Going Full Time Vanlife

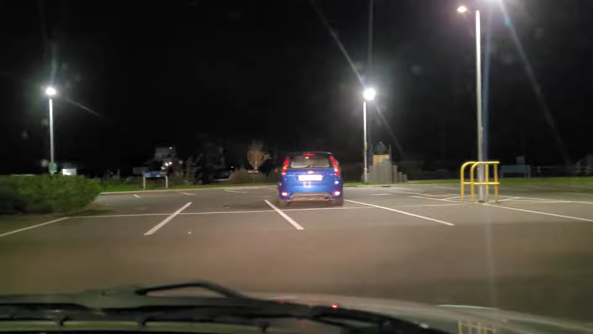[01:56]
Okay, so it's about 10 past 8 now. The sign on the entrance said this car park shuts at 9:30,
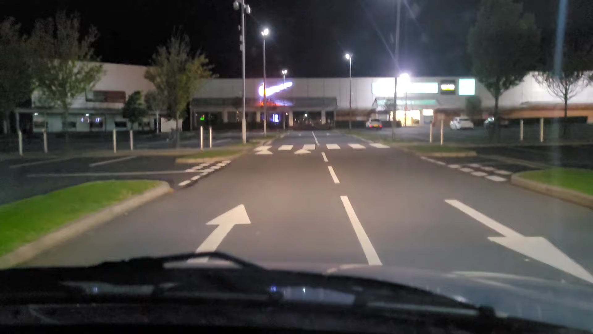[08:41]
charge you if you've been here over 3 hours? CCT in operation, CC red zone.
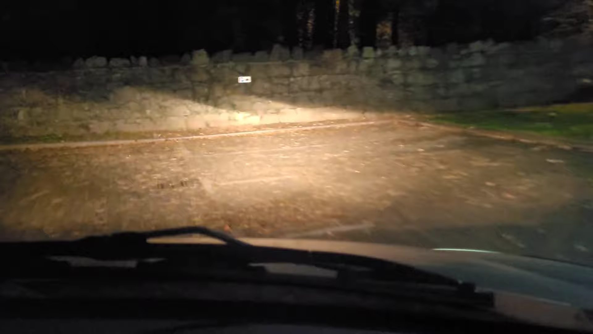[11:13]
Check this sign here, see what it says.